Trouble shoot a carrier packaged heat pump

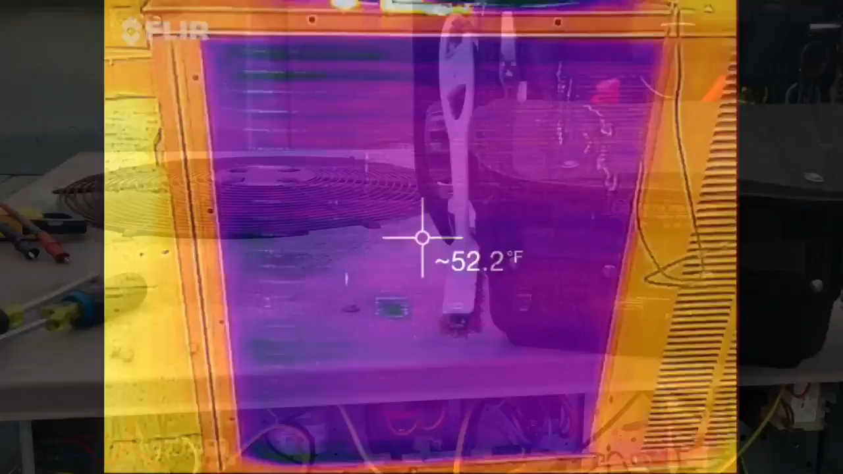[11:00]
On screen: spot 52.2°F
So we're in the heat mode. I got the flur going.
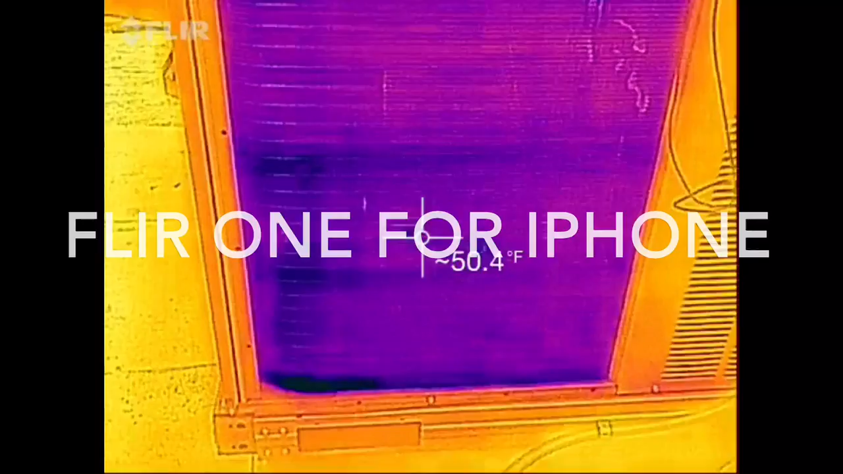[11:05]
On screen: spot 50.4°F
Poke through here.
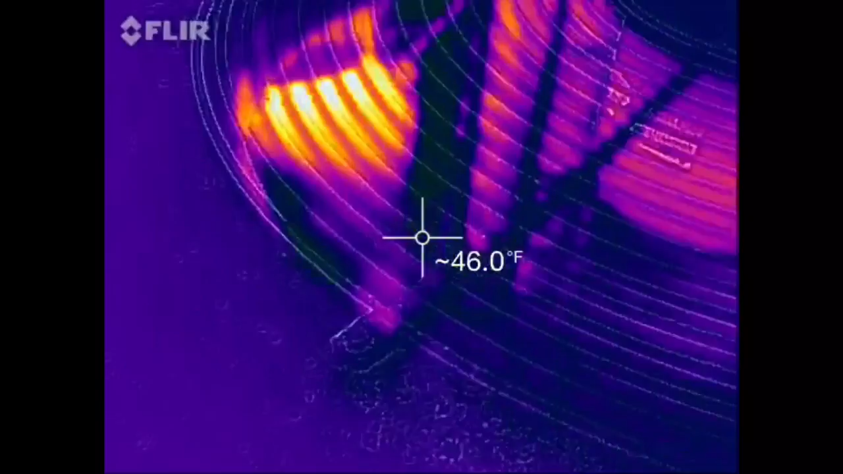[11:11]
On screen: spot 46.0°F
Take this. I'm gonna take the side cover off. So we can take a look.
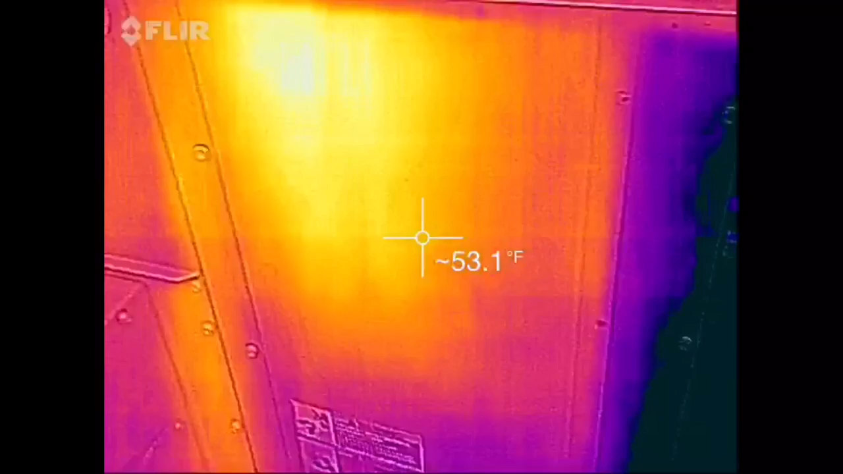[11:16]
On screen: spot 53.1°F
At the reversing valve. There it is.
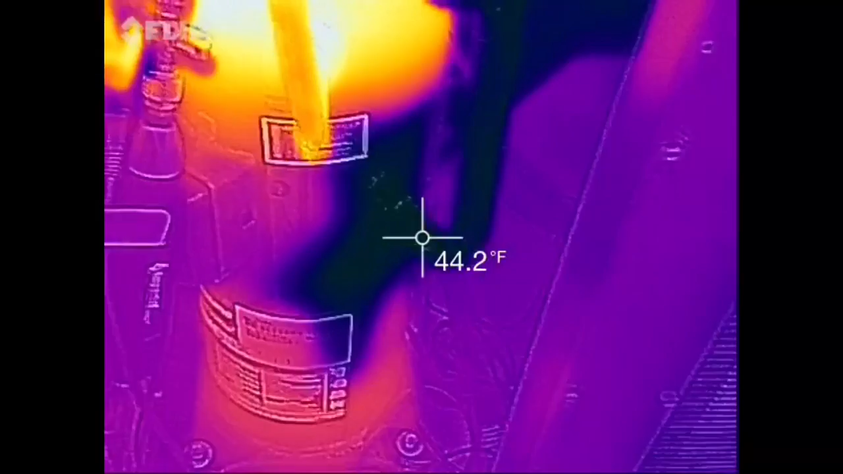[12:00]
On screen: spot 44.2°F
I just kicked the door off. So I probably just killed my head pressure.
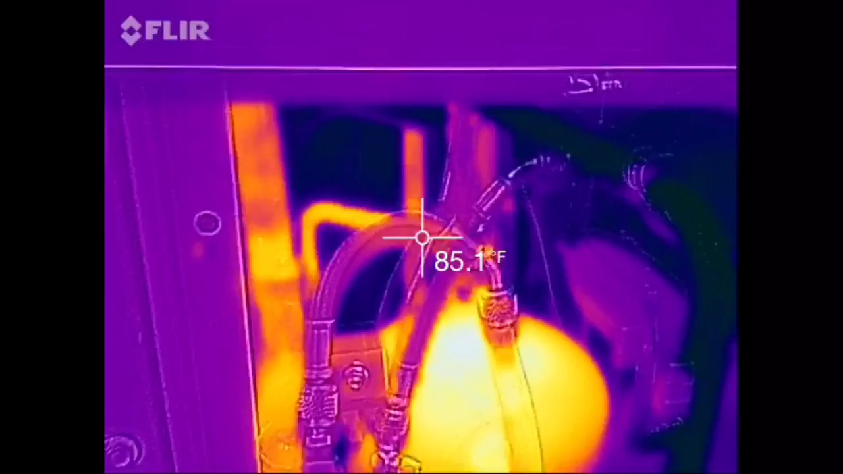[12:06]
On screen: spot 85.1°F
Let's see if we can blast the liquid line over there.